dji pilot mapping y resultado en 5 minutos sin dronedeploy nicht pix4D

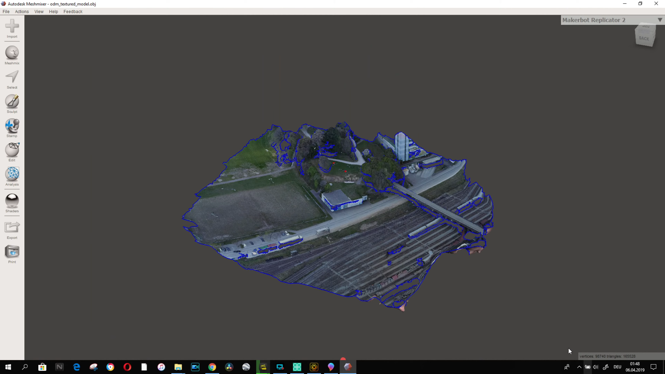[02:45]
Bueno amigos, con la aplicación Max Mixer vemos que aunque hayamos hecho fotos 2D,
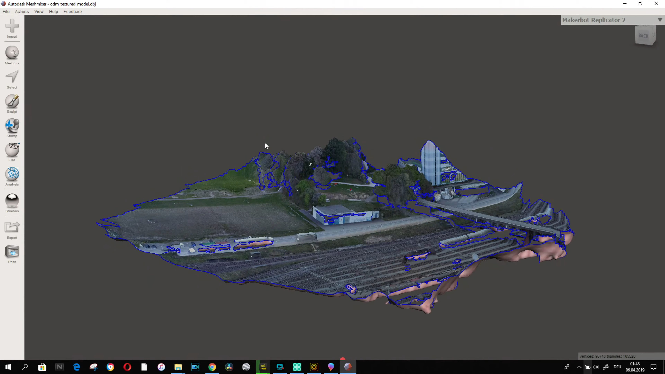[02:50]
es un muy buen modelo 3D, aunque no era lo que estábamos buscando, porque si no tendríamos que ir por aquí por el lateral y hacer fotos en órbita para poder sacar a los lados también fotos. Pero bueno, veis que también queda bastante bien.
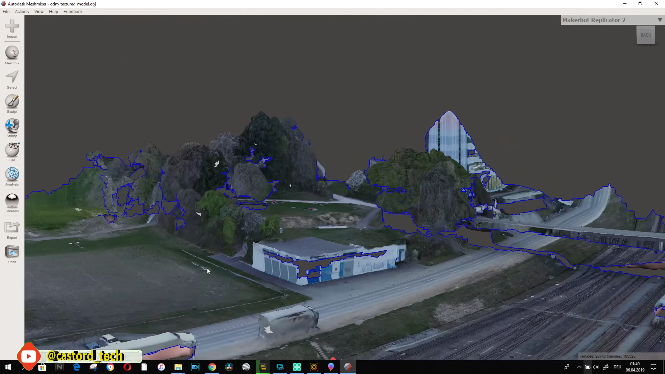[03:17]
Con este programa, los modelos 3D. Y además podemos hacer...
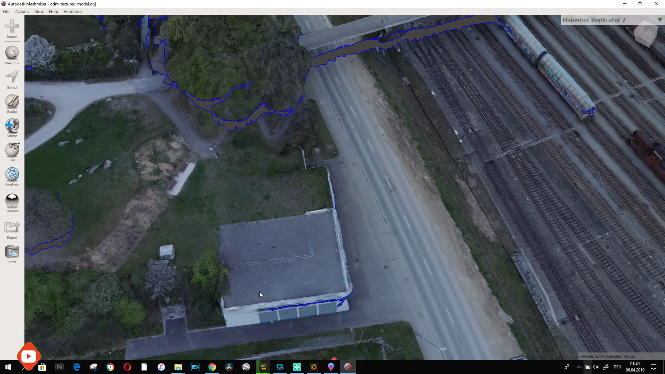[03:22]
Bueno. Esto es todo por este vídeo. Si queréis saber algo más sobre mapeo y construcción 3D con drones, decírmelo y si veo que tengo muchas visitas,
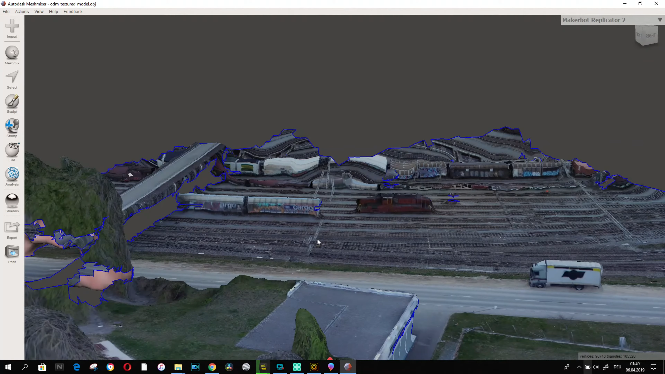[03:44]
haré un vídeo especial para esto. Pero bueno, como veis, tiene bastante detalle y fueron
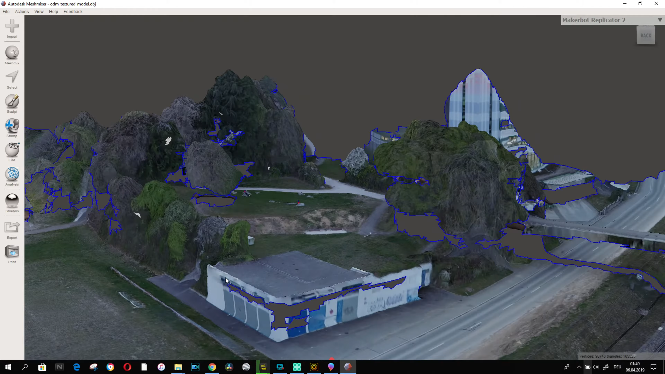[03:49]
solamente 61 fotos la que hice y solamente era para mapear esto que veis aquí.
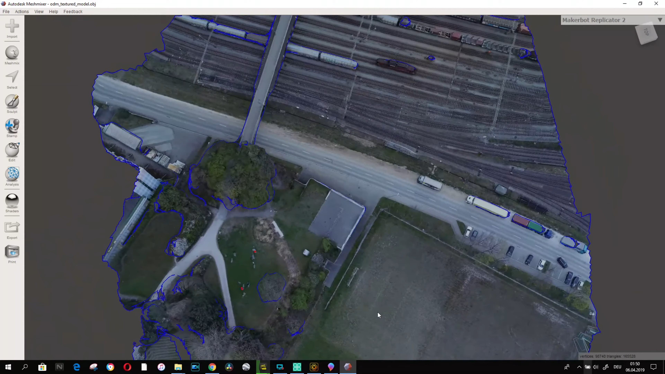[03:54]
Nada más, o sea,
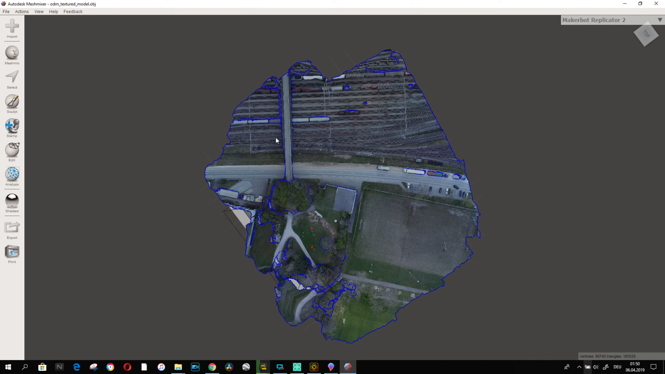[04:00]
el dron no voló solo y echó fotos hacia abajo, no hicimos un diagonal ni de lado ni nada.
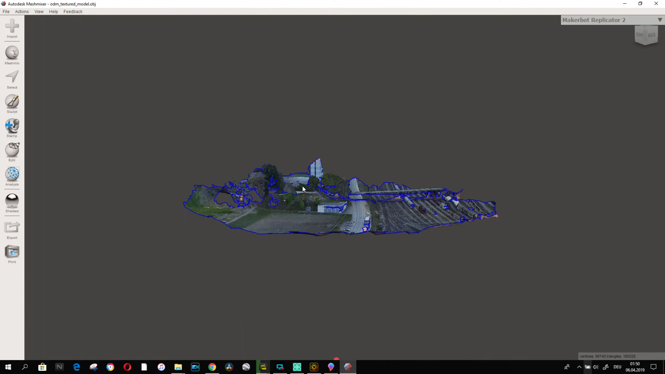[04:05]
Pero igualmente vemos que se puede utilizar el contenido para modelaje 3D.
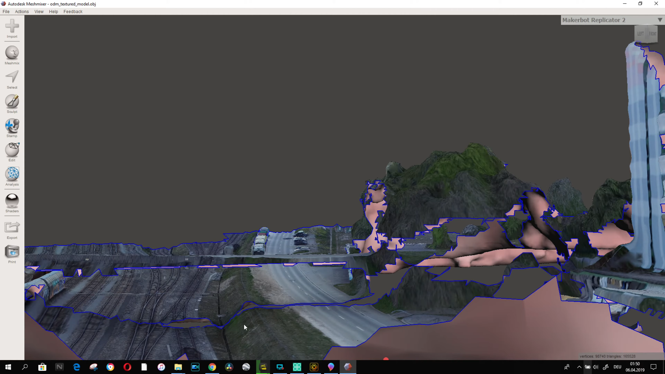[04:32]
vacío porque claro, el dron solamente ha echado fotos hacia arriba y es lo que ha cubierto
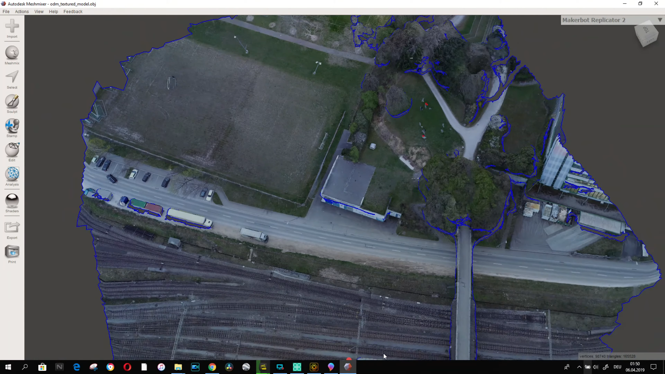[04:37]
la foto, o sea, el modelo. Aquí tenéis los puntos de control que puse yo para que el GPS se concuerde con un mapa en caso de que quieras mover vuestro, subir
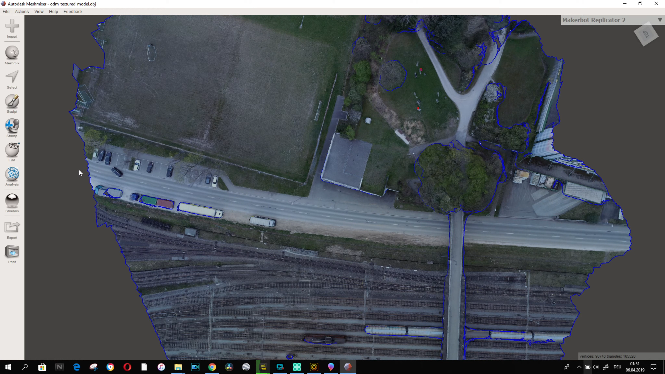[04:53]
vuestras fotos a los mapas que hay arriba en internet, que se pueden completar con fotos GPS para tener vista satelital
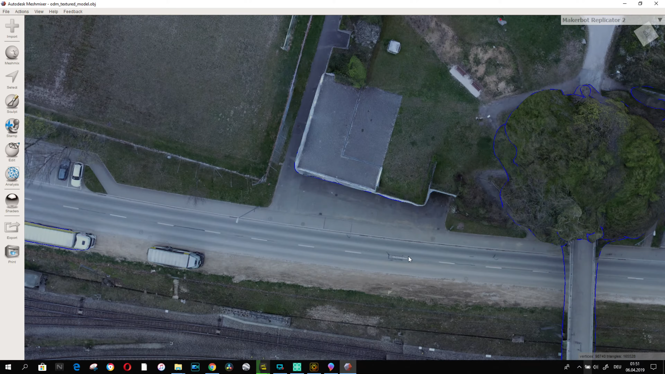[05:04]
por así decirlo, más precisa que Google. Como podéis ver, si yo acerco y esto fuera un mapa,
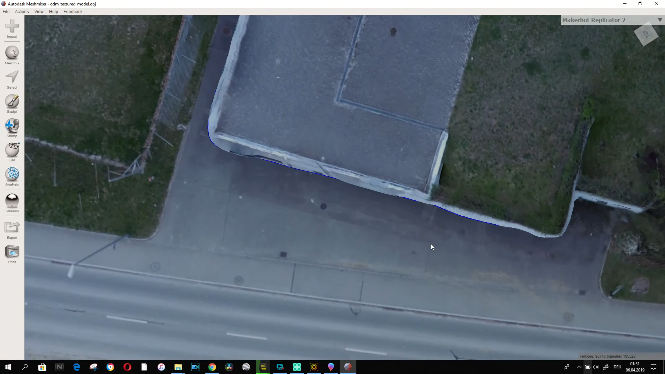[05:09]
acercaríamos con mucha más precisión que lo que vemos en Google Maps.